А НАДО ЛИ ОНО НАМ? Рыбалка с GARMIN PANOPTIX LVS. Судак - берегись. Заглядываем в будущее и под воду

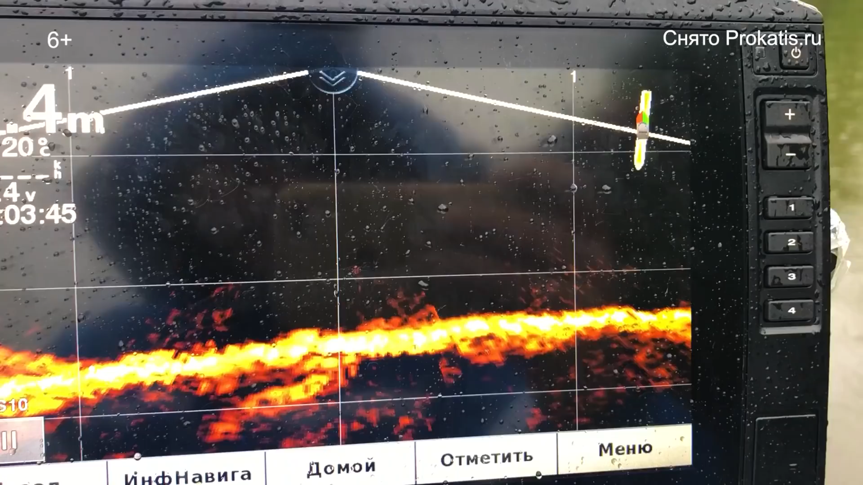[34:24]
видно как как раз приманка наши работает плане приманки
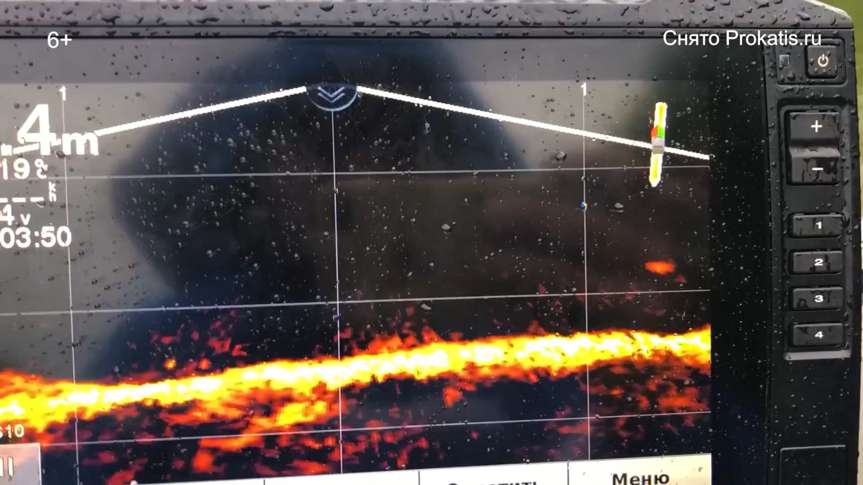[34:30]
сегодня выступает релакс копыта 4 дюйма вместо блесенки мы решили поставить но ее однозначно видно вашу приманку
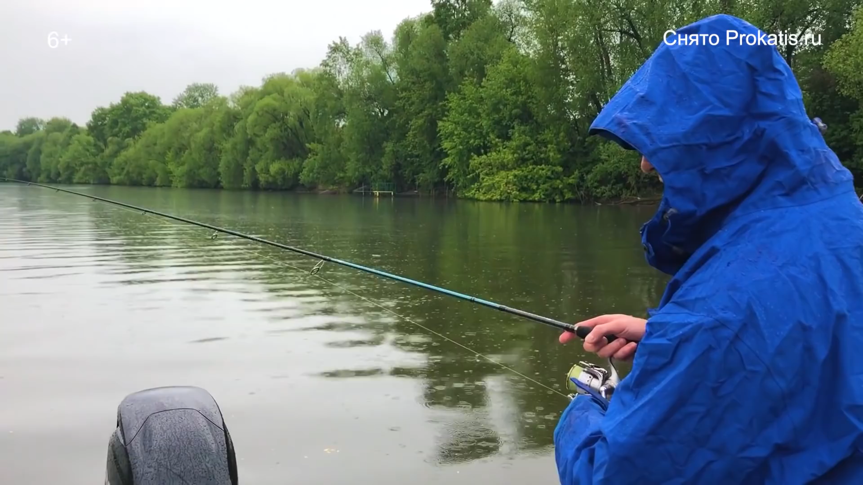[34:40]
кстати хочется отметить удобное расположение эхолот карплоттера вот можно стоять так на
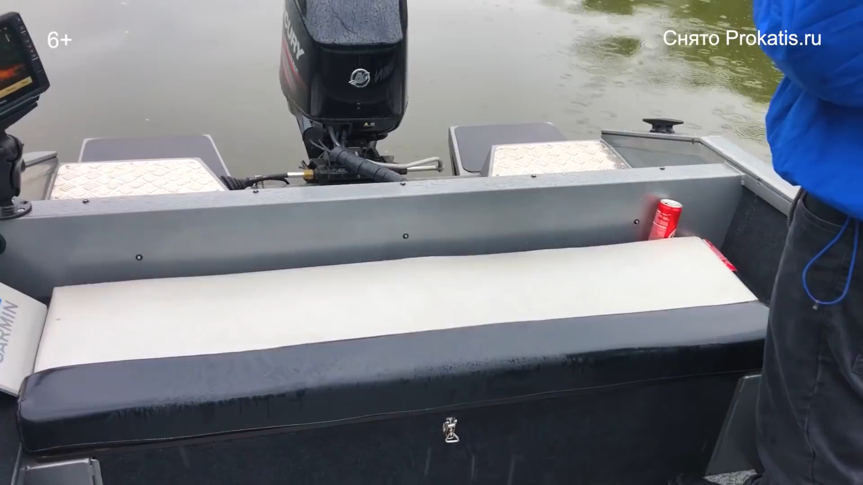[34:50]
корме на платформе чем эхолот 9 дюймовый
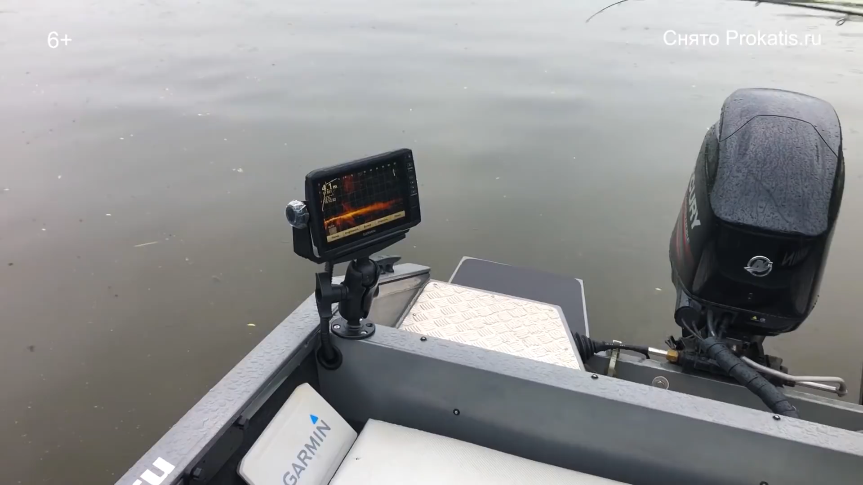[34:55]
отображает максимально много информации в данном случае у нас гармин эхома плюс стать дисплеем 92 свит мы переключили наш panoptics life скоб в режим скажем так не отсутствие помеха именно выключили фильтр шумоподавления и пытаемся понять на каком расстоянии он сможет увидеть нашу приманку лучше очень
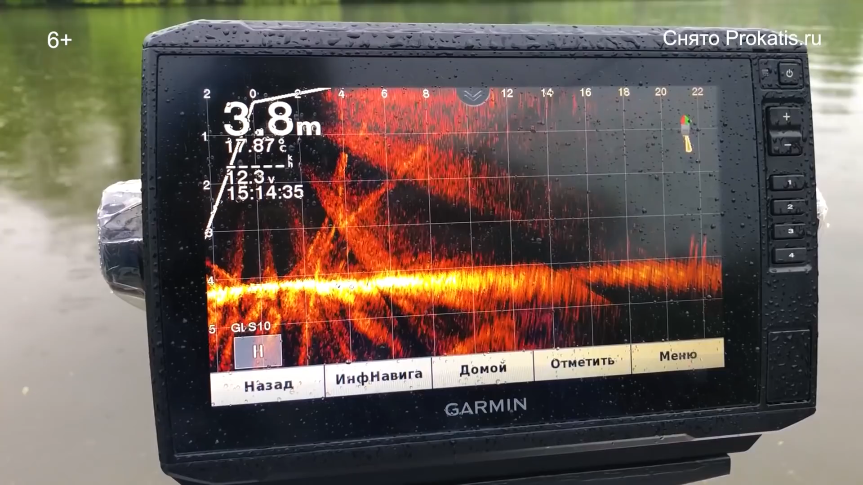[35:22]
On screen: depth 3.8 m, water 17.87°C
узкий глубина здесь 4 плотное нормальное дно вот такая пестрящая картиночка которым еще будем там разбираться все-таки включая
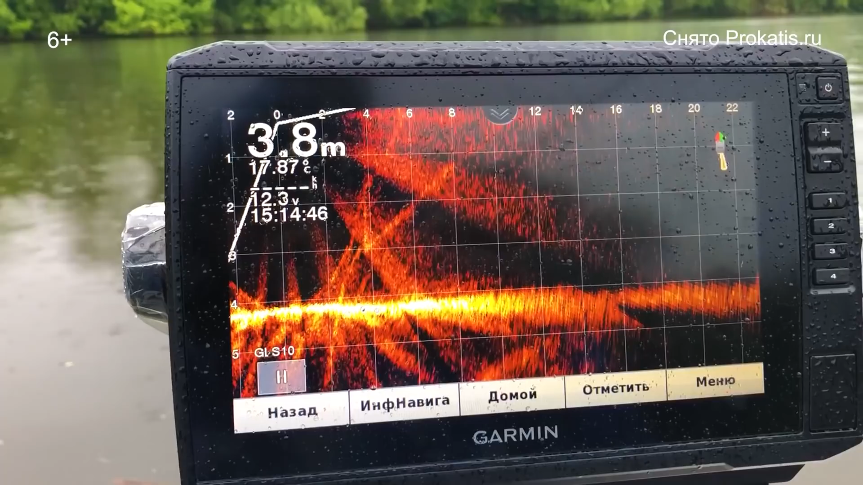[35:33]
On screen: depth 3.8 m
шумоподавление мы можем увидеть и шум и вот она наша приманка появилась вот но где тут метров 8 точно видно приманку но начинается на самом деле где-то с 10 метров с 10 где-то 12 метров но не более
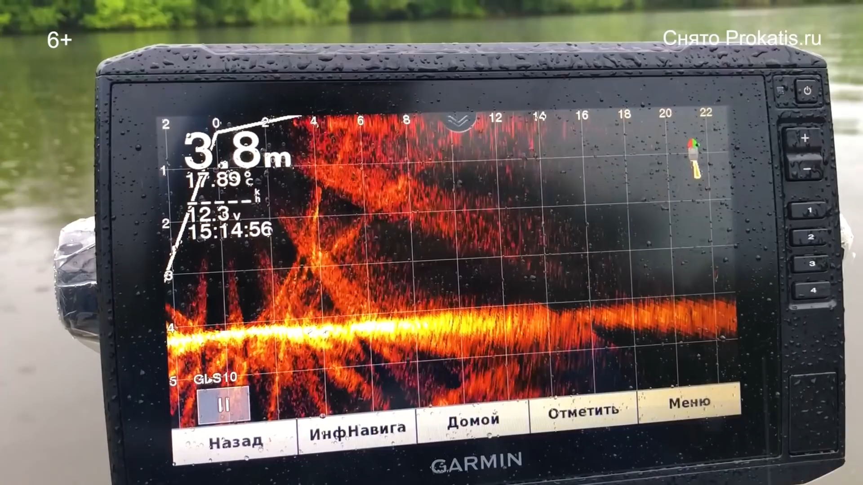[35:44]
On screen: depth 3.8 m, water 17.89°C
но для сравнения как у нас синим цвете олдскульным
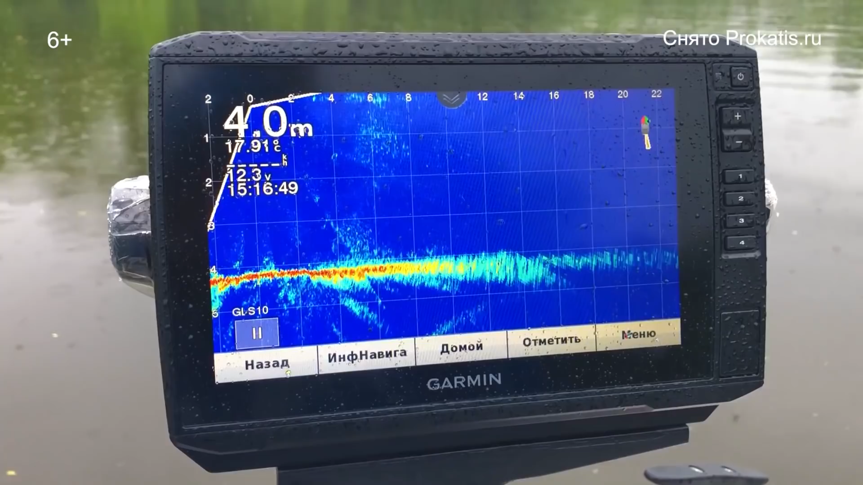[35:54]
On screen: depth 4.0 m
происходит отображение также приманки что мы будем видеть и вот наш приманка падает как раз уже тут цветовая схема темно-синий значит ну с помощью серии экспериментов выявили что приманка 4-дюймовая приманка у нас на глубине 4 метра где-то на 10 метров начинает проявляться на 9 8 уже четко нормально видно вообще все абсолютно это
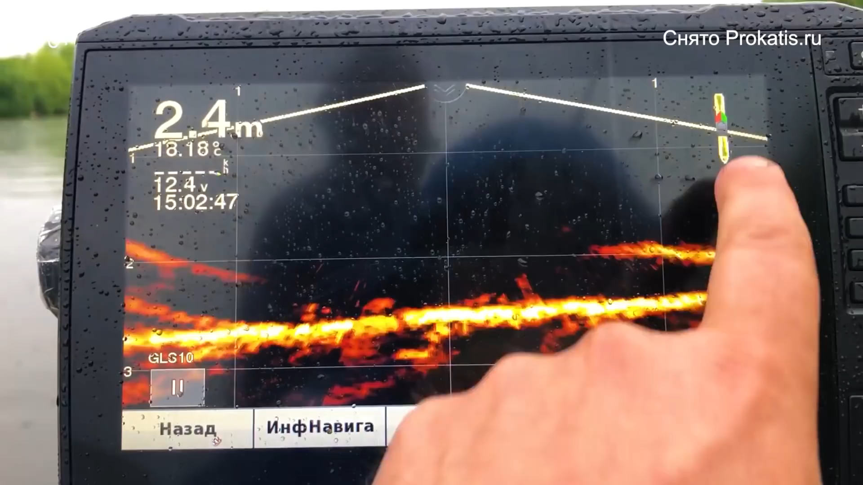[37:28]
On screen: depth 2.4 m
изображением panoptics life scope отобразился луч который смотрит как раз вперед лодки
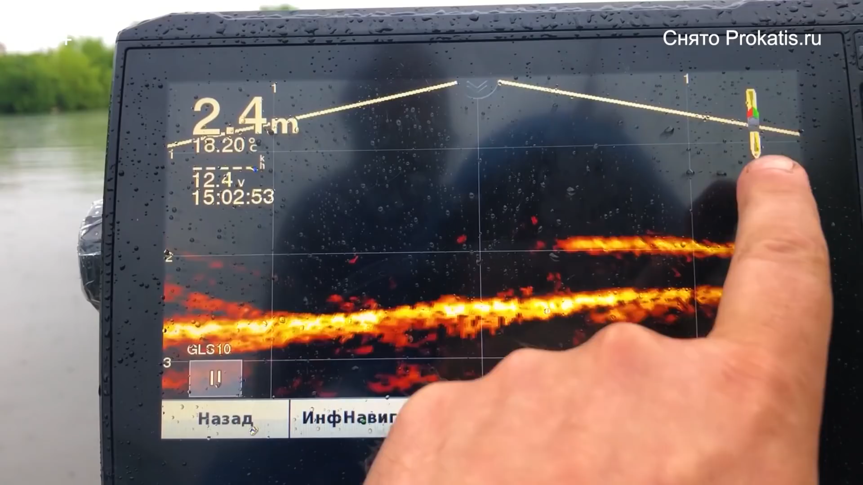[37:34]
On screen: depth 2.4 m, water 18.20°C
и под лодкой глубина у нас не очень большая 24 метра но здесь видно точно движение
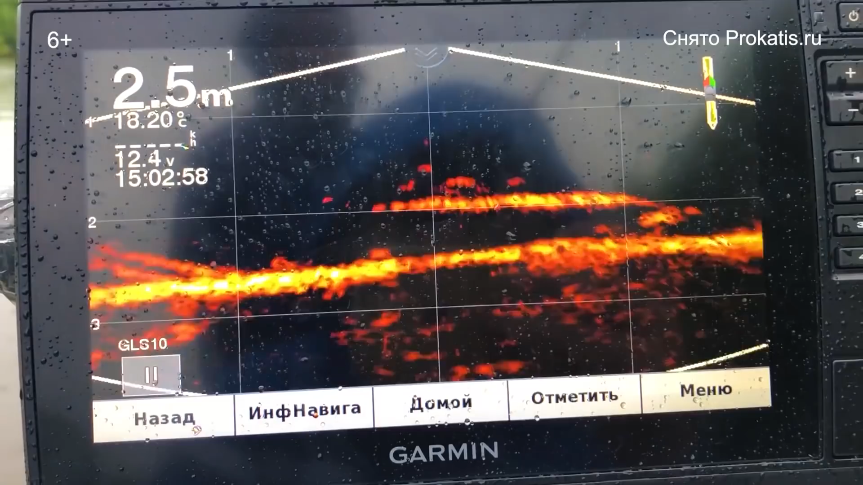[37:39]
On screen: depth 2.5 m, water 18.20°C
рыбы сейчас он тут немножко сбросится настроиться здесь
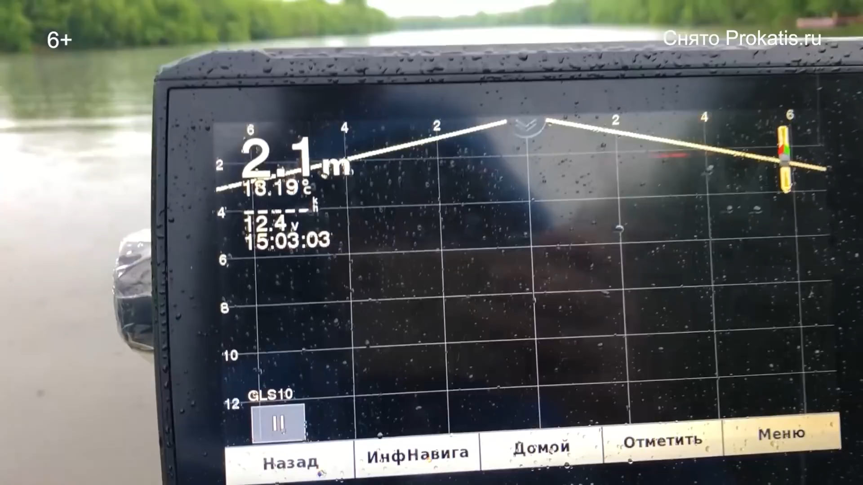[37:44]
On screen: depth 2.1 m
видно движение рыбы под нами и как раз движение нашей приманки
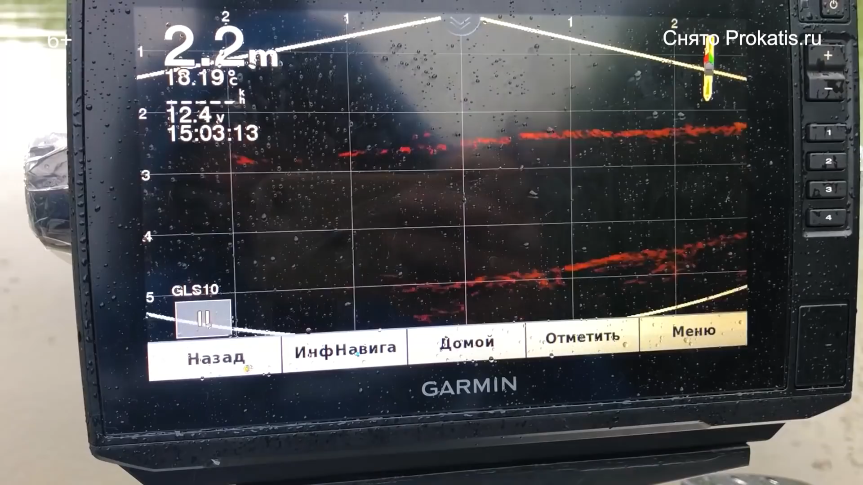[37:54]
On screen: depth 2.2 m, water 18.19°C
вот встали мы на глубину 4 метра то что тут есть на близко и вот мы как раз видим что так в кормовом заднем луче наш приманку поднимаем ее и опускаем
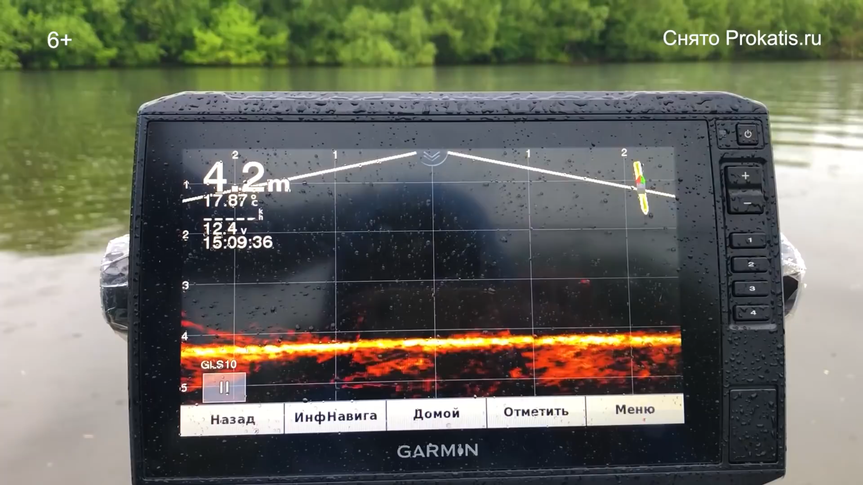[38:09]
On screen: depth 4.2 m
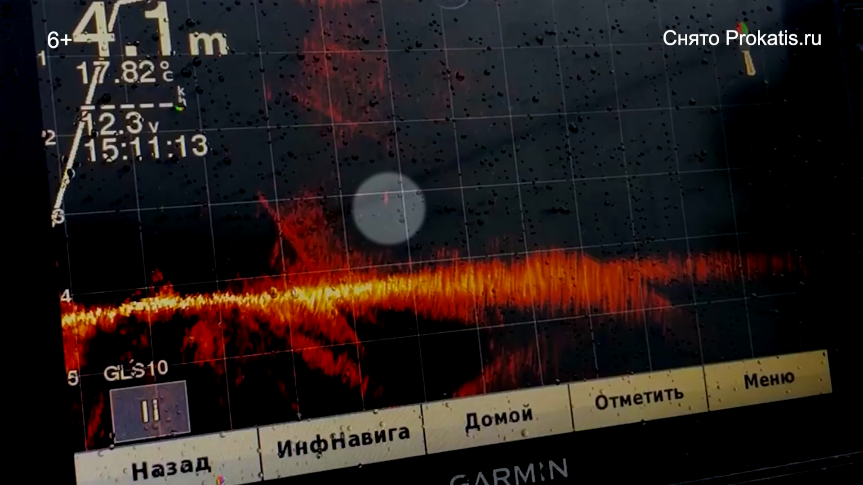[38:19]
On screen: water 17.82°C
приманка вот наша потом опускается приманка мы играем
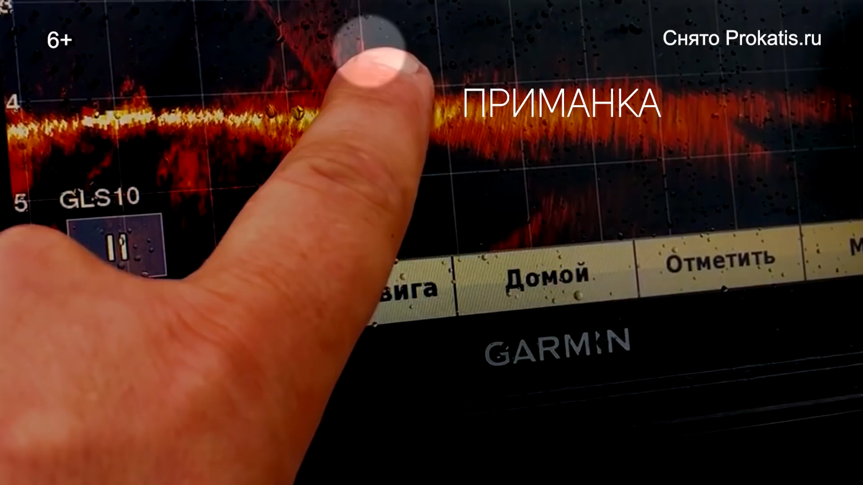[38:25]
в таком режиме янтарном излучении
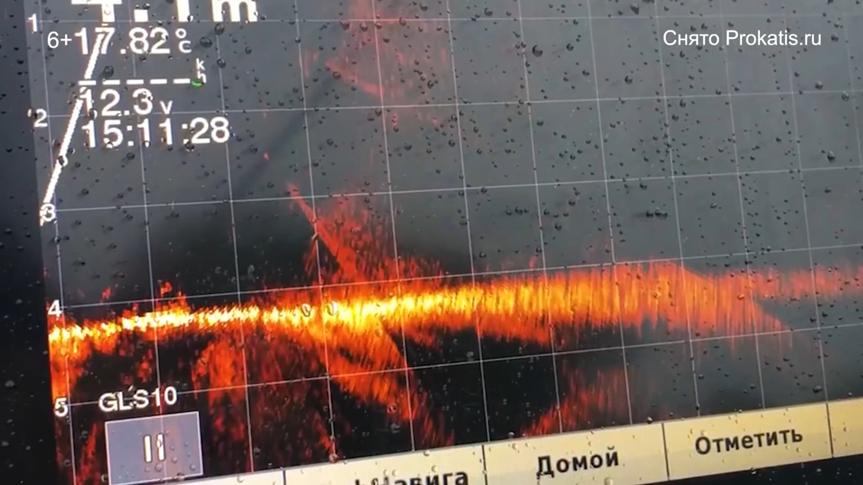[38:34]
On screen: water 17.82°C
у нас к сожалению здесь коряжки нет на этой глубине все-таки москва река всем удачи еще раз и пока увидимся на воде пока